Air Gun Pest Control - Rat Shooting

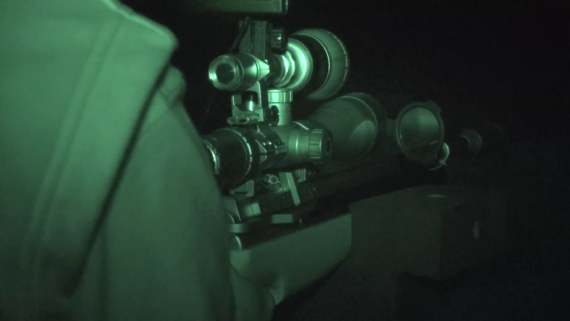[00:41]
On top of it I've got an IR illuminator.
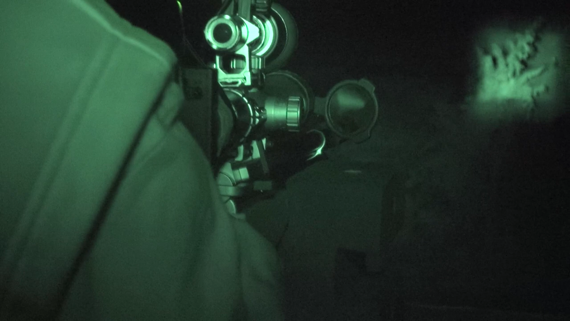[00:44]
We're going to put a night sight Viper on top of that.
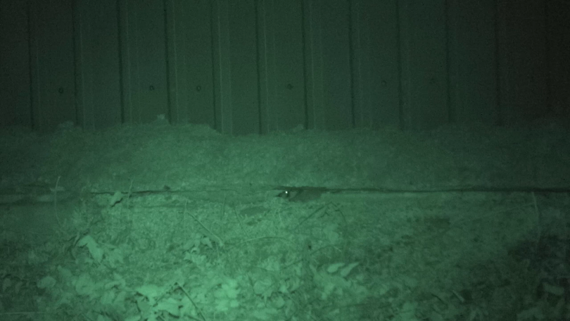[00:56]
We're going to put the night sight on now.
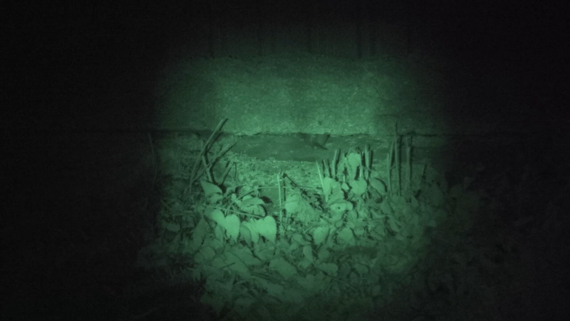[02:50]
Look at the size of it.
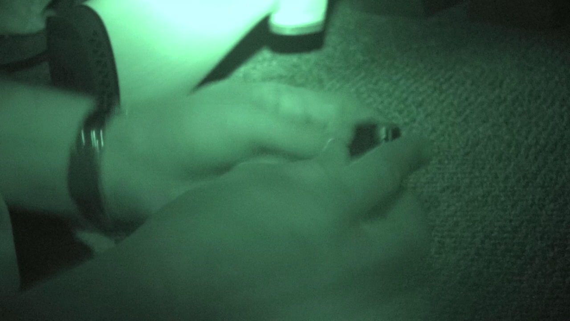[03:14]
with my eyesight which is absolutely appalling and anybody who knows me will tell you that my eyesight is bad.
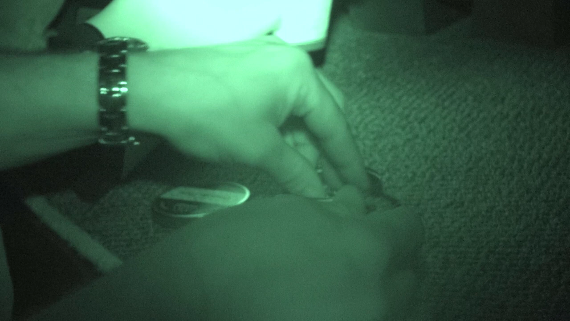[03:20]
The simplicity of the air arms is you can load it very very quickly even in the dark.